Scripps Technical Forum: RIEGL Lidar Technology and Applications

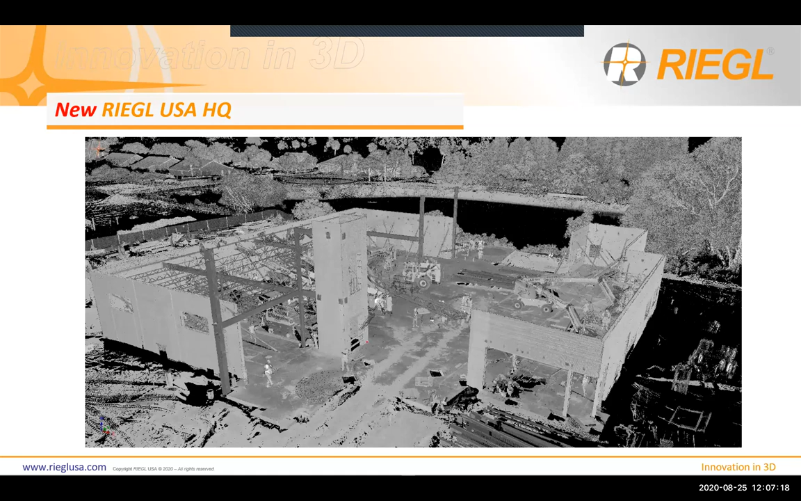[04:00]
Here we have the steel beam structure that goes up on it. And since we're using server control, we can match all the data set up together very, very well. And we've flown this site with our airborne scanner, unmanned scanner, trouble with a mobile scanner, and also a terrestrial scanner.
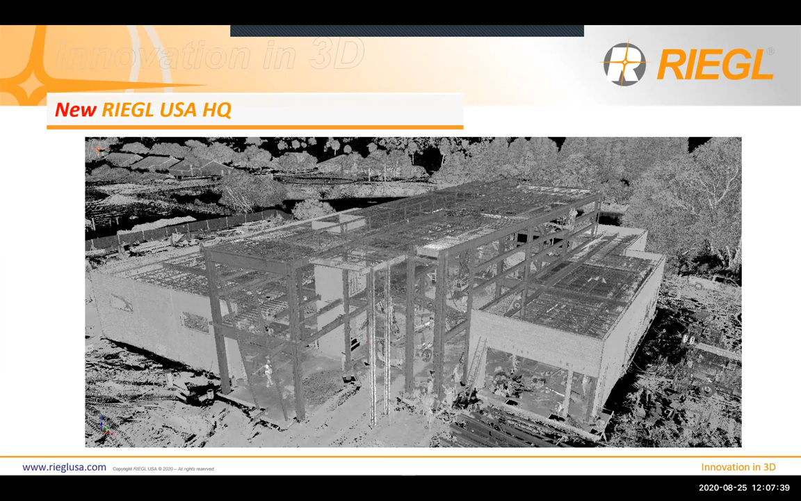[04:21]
I won't show you too much about this because it's not what we're talking about today, but I have one more, a couple more slides to show you, and then we'll move on to some technical stuff. This is actually the site right here. This is an elevation view that shows you the heat map.
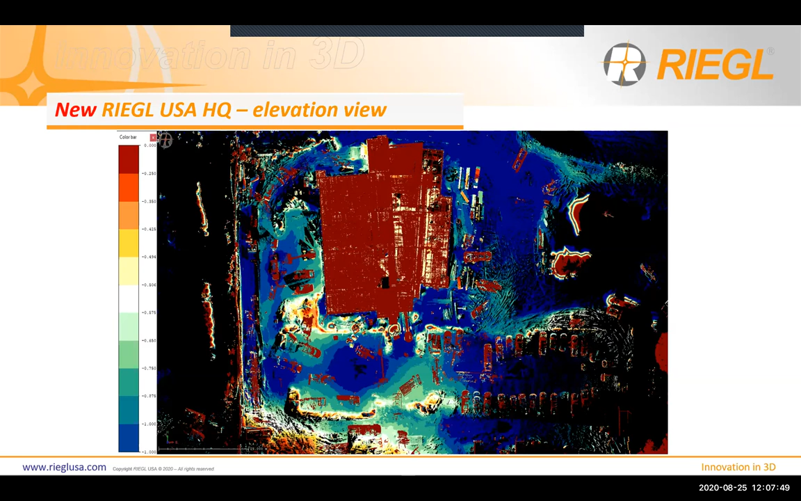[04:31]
And so zero is red, and then that's a meter change. So what is louder? Lighter or light detection and ranging is remote sensing technology that uses light in the form of a pulse laser to measure range, which is distance to a target, right?
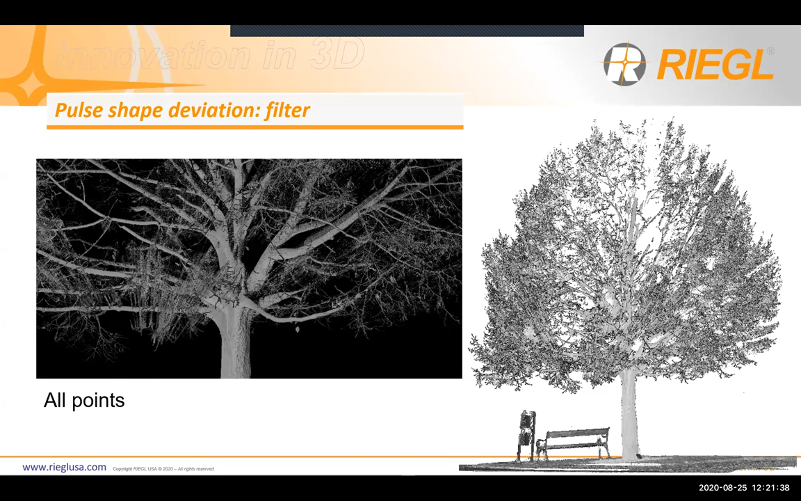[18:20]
So by using that, and that's when the multiple returns, by the way, that's when the length of the wave, the distance between the objects that are how close to each other, you're going to get points and we call it ambiguous returns between two objects, right? Because the objects are too close together. I think they're closer than 40 centimeter. And it's from results of the multiple returns and then objects being too close together.
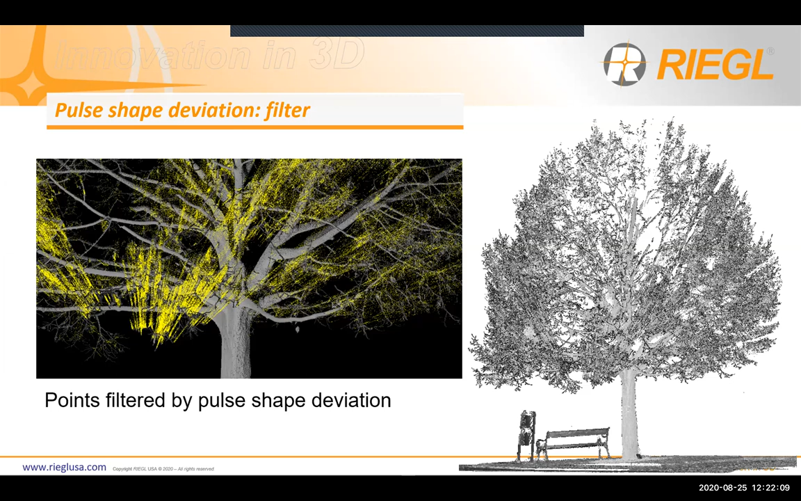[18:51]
Okay. But nevertheless, by applying a deviation filter and maybe even a reflectance filter, we can certainly get rid of all those returns and then really get a point cloud that can identify our objects very, very accurately, very precisely, and very clean.
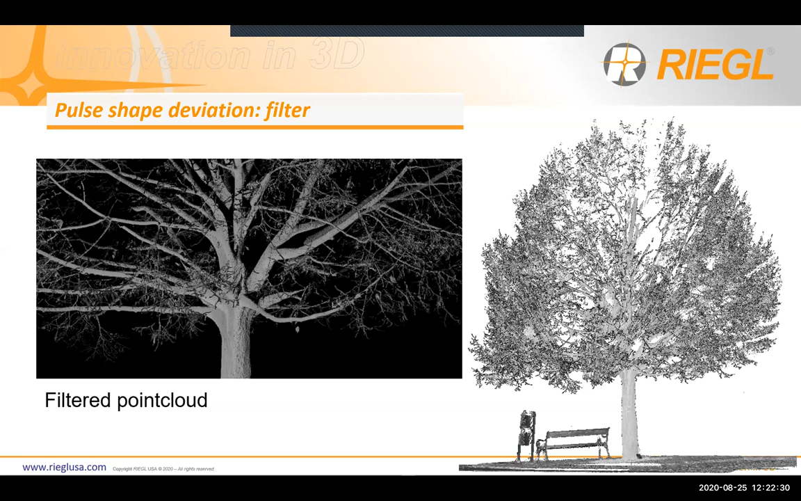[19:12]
Okay. And also by having this type of filtering, it allows us to scan in adverse conditions, right?
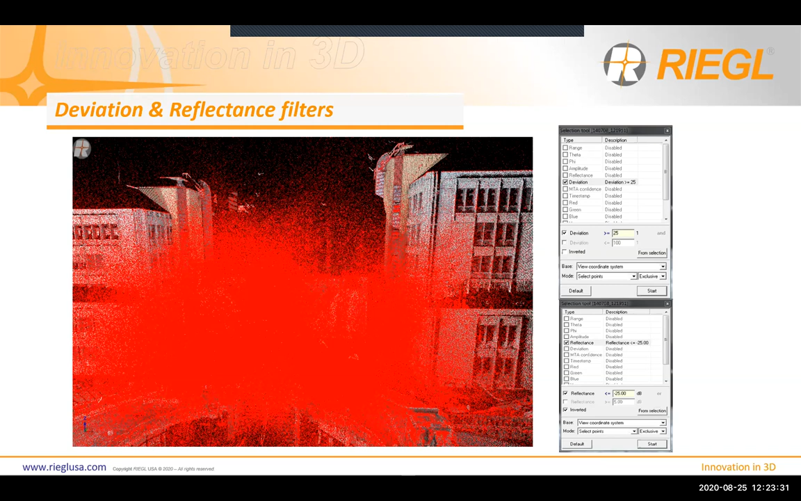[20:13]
you can really penetrate all the particles and drops that are lingering in the air and still be able to capture the objects behind you. So you can see down there, our camp positions are located outside in the rain. And then by simply applying this filter, we can certainly make good use the data still and also acquire data out in search adverse conditions, right?
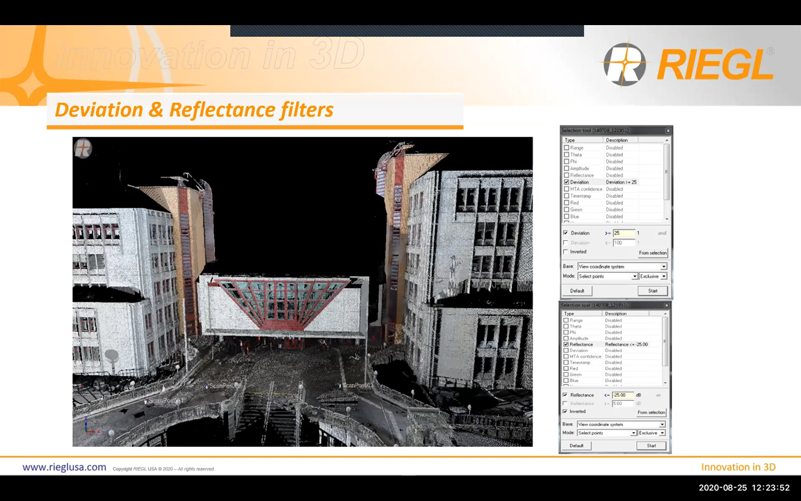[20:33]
So we go full waveform processing.
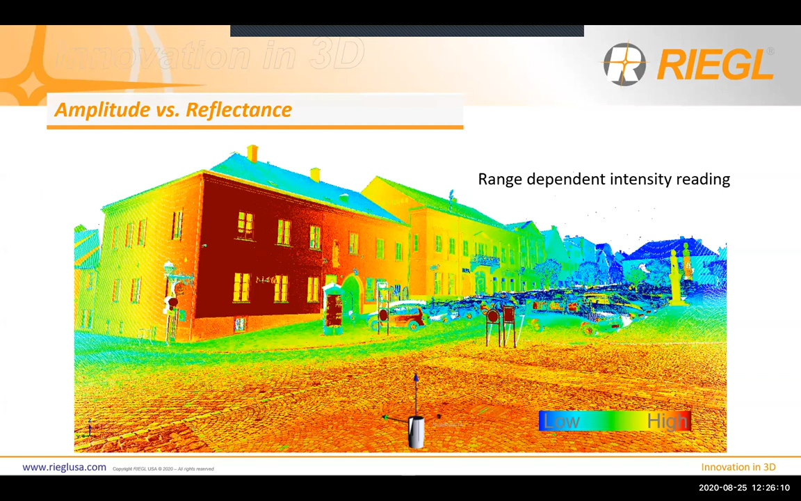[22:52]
It's because as I mentioned in my last slide, the further you're made from the object, you lose the intensity and the amplitude of the light. Well, by calibrating it, we can then get a more uniform and homogenized values throughout our point cloud, right? And that's a big advantage when we're looking at these surfaces, especially in a scientific world. And for research,
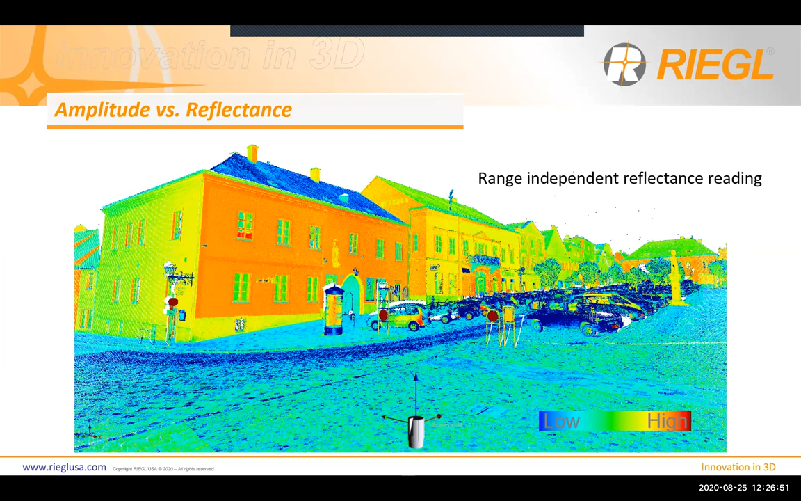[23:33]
you want to know the consistency of the surface throughout range. So yeah, so that's what we have here is the calibrated reflectance. As I mentioned earlier, there's a lot of attributes within every single point.
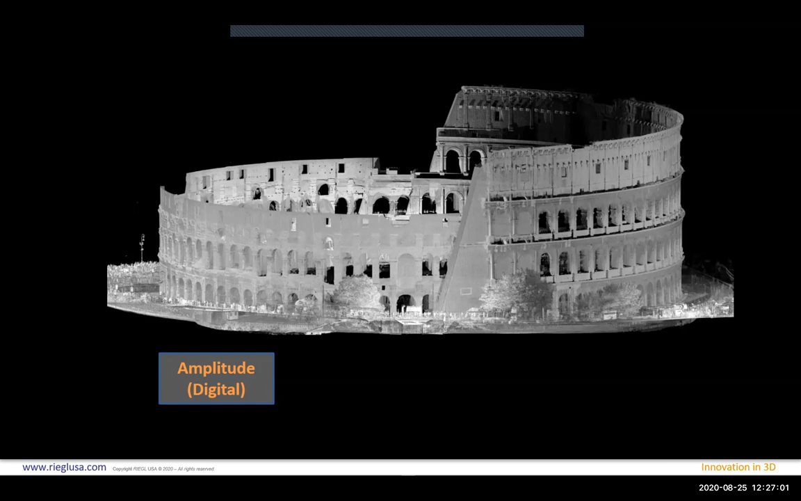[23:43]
So it's well beyond the X, Y, and Z, right?
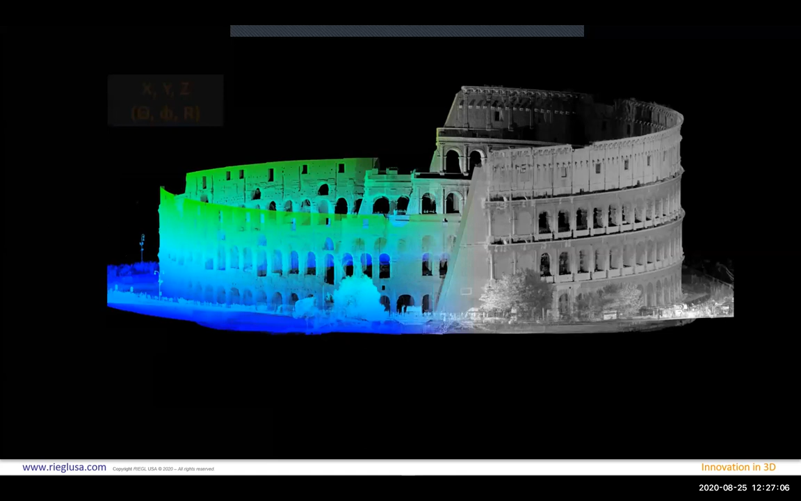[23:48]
And here I'll show you what I'm talking about, all the attributes that you can really extract. And I'll just play them all right now.
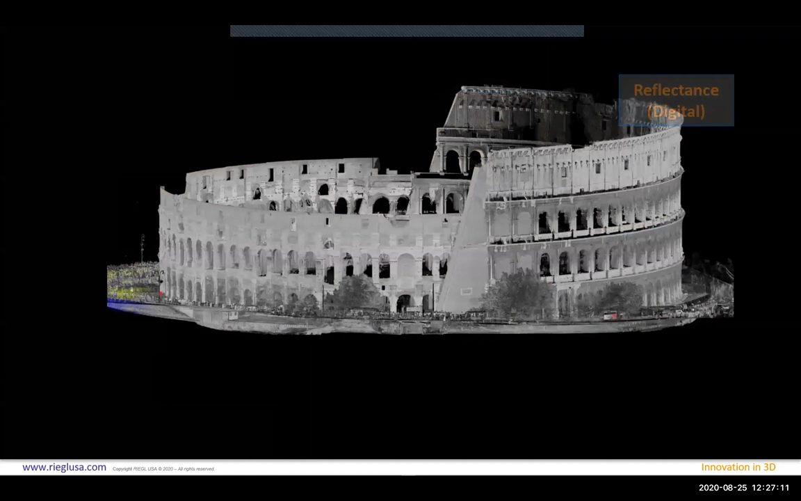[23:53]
Yeah, so you have RGB, you have your deviation waveform, you have your reflectance, you have your multiple targets, you have your amplitude, of course, X, Y, and Z. And if you want to add IR to it, you can certainly make use of infrared. And we do have infrared cameras for external integration with, I would say all of our scanners systems, at least.
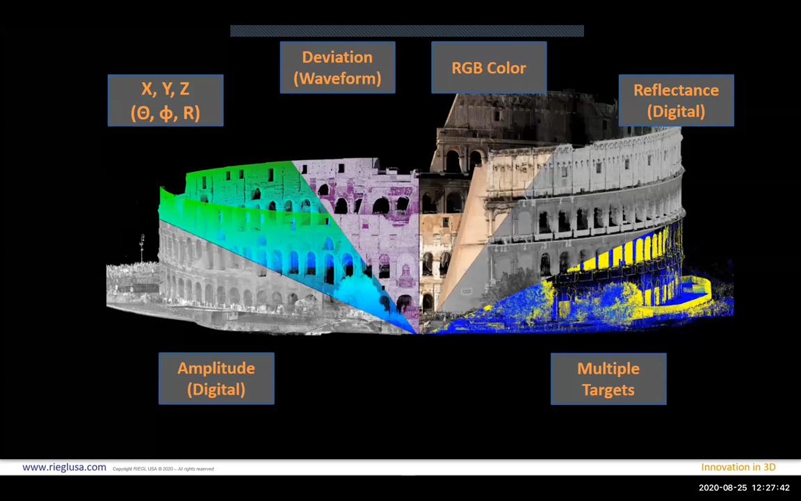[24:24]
So yeah, so there's a lot of information inside the point cloud, just beyond the X, Y, and Z. And it's a perfect example, right? So on the left, it's not a photo, by the way, that's actually, I think it's a, it might be a photo. I thought it was a scan, I just positioned it very well. So it looks realistic. So yeah, on the left, you have your photogrammetry image. Of course, photogrammetry or passive sensors.